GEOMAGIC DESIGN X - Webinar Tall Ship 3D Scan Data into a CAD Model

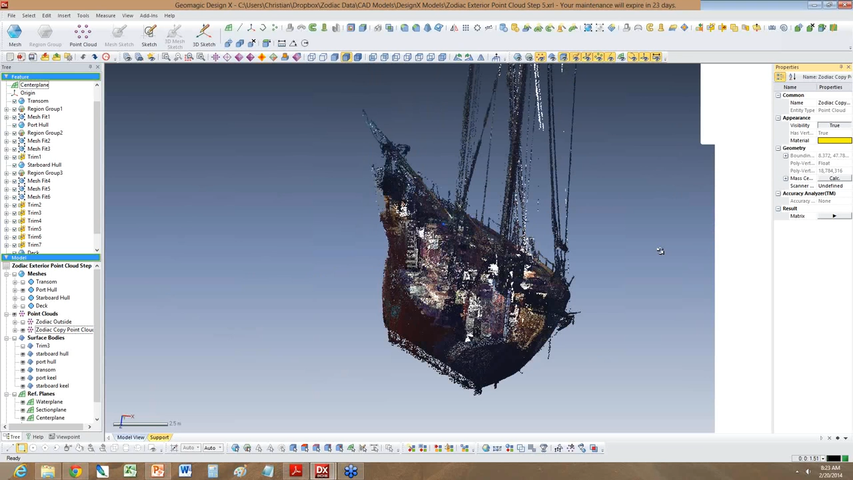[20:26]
And you can basically, you know, move this around. And let me go show you also the other side of it. What I've done here is I've clipped the view and you can now actually go see the interior of the boat as well. Now, this is all a little bit fuzzy, but when you go in more detail,
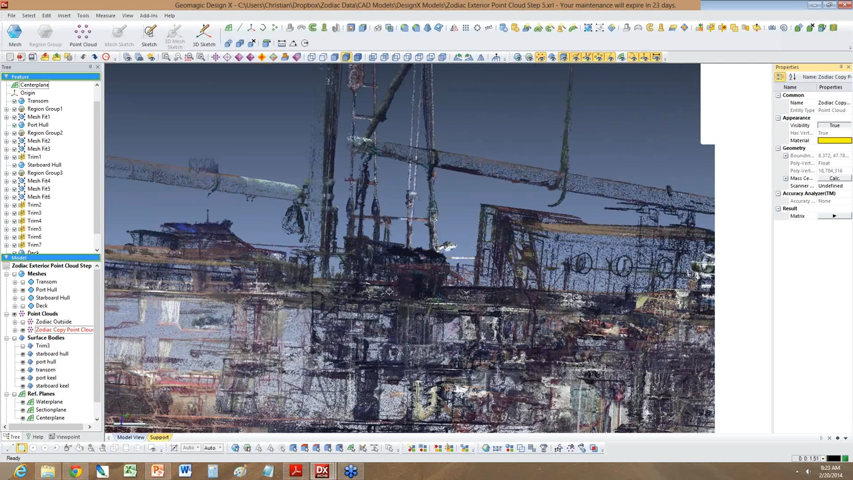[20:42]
you can actually go and start making out individual features and actually really re-engineer the entire boat, every single service.
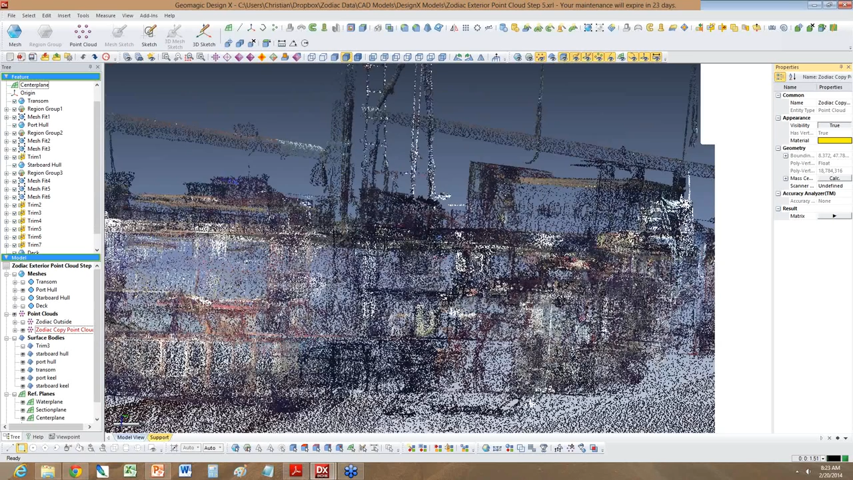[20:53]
You see a little chair down here. These are the bunks in the back saloon. But in any case, let me go turn the clipping view off since we don't need this anymore. So now, you basically have the full boat as a point cloud.
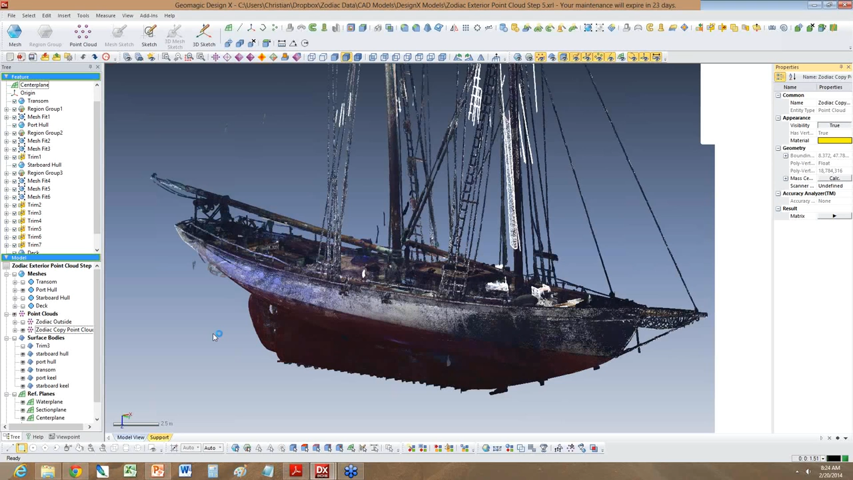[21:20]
Now, the first step with the point cloud is that you need to go clean it up. And so clean up the data. You see there's a bunch of stuff hanging out down here.
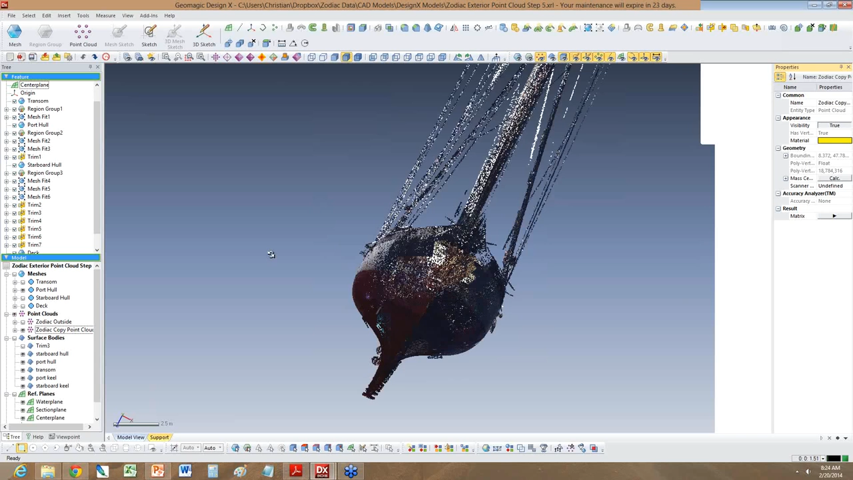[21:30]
I also want to show you the supports which were holding the boat
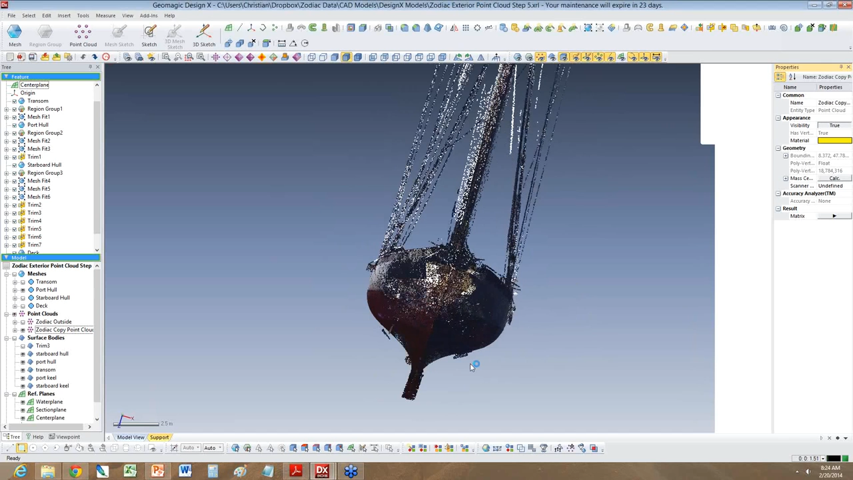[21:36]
in the dry dock. Well, we scanned them. And if you go see down here, when you zoom in here, when you zoom in here, you see this is one of the supports. And, of course, that's not part of the data. We need to go get rid of it. So what you do here is what I've done is I edited the point cloud and just deleted all the points which are related to this.
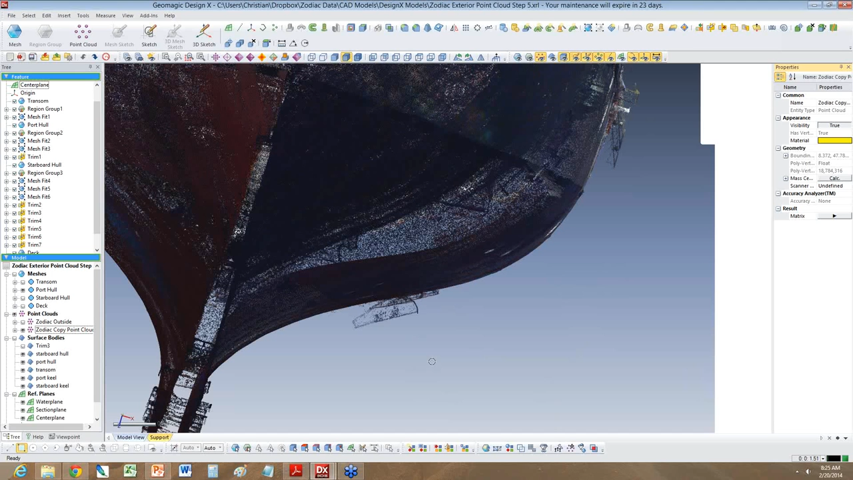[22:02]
Now, as a result of that, you now actually have a hole inside of the point cloud at that area of the hole. OK? And we'll get to that part back later. So now, after you've cleaned up the point cloud, you got rid of some of this data which you don't need, and the next step, what you do is you turn this into a mesh. And once you turn the point cloud into a mesh,
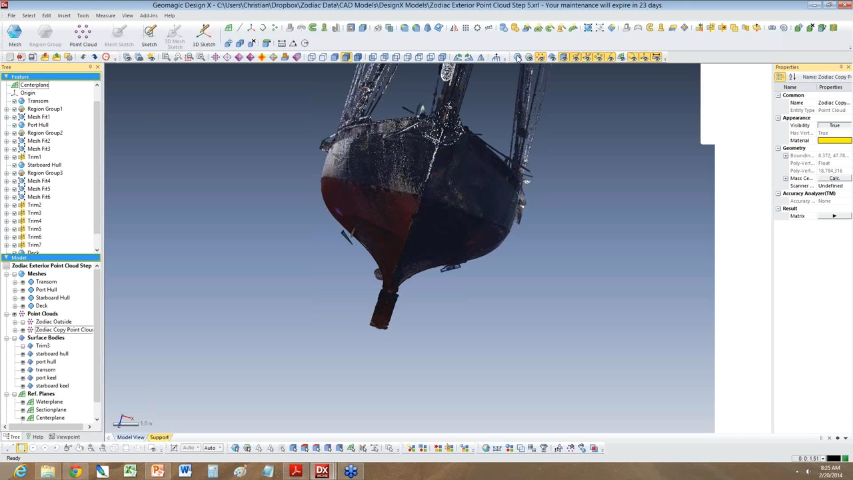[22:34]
then this is what you're going to see. And let me go turn the point cloud off so you just see the mesh data.
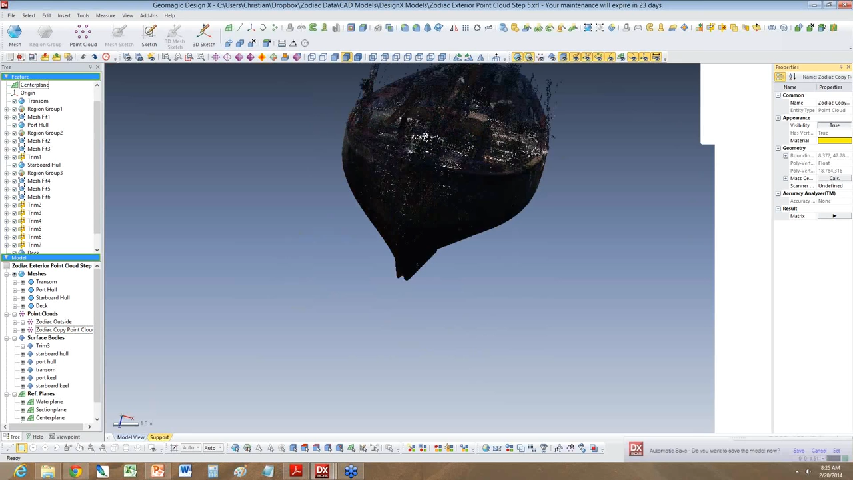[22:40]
So now, here, what you see is just the mesh. And let me go turn the regions off too.
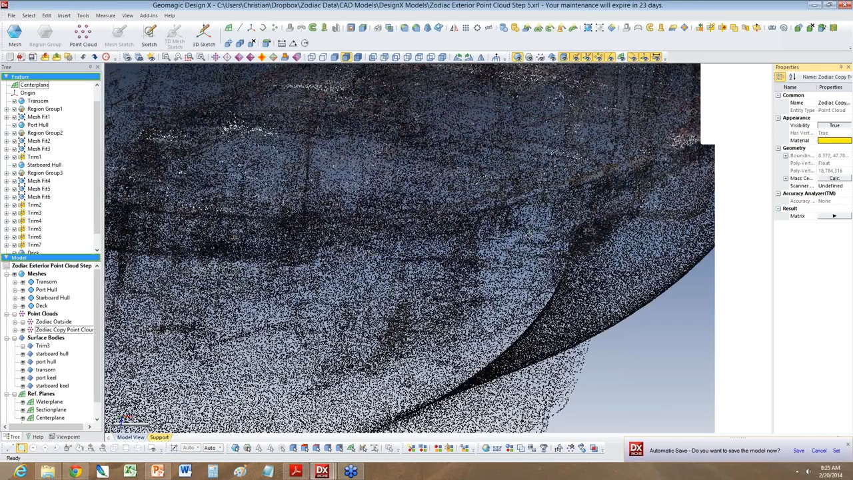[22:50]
So this is just now basically triangles, a lot of them. And if you go zoom in, you'll go see, you'll notice, you know, that this now becomes, these are all little triangle surfaces around here. But the next, but one of the things I've learned initially is the first thing for any of these types of things you need to do is what you have to do is you have to align the point clouds to proper coordinate systems. And so what I've done is I've basically
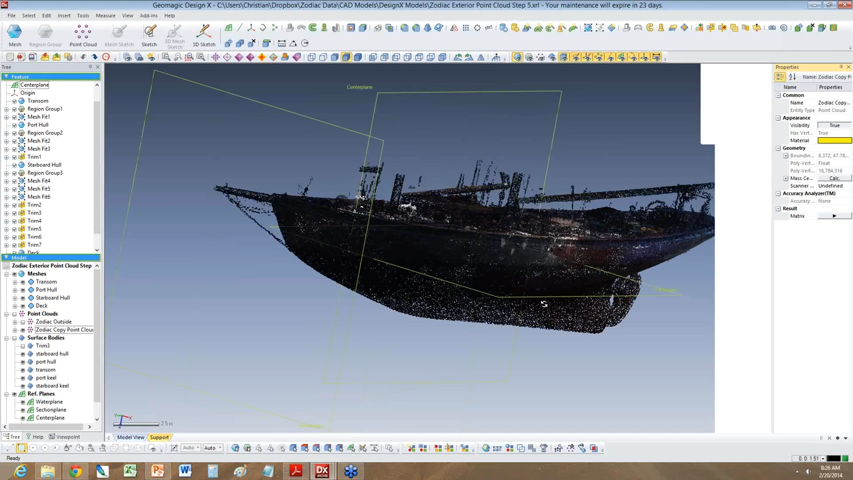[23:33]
aligned the point cloud and the mesh data to the center line, the water plane, and section. So let me go rotate that so you can go see this. So we have the center plane, which is the most important one. And it turned out that part was actually very tricky to do because this boat is 90 years old and it warped and it hogged and it changed shape. So actually finding the center plane was actually not a simple process. You know, I actually had to go identify a whole of different, whole different points inside the scan and then,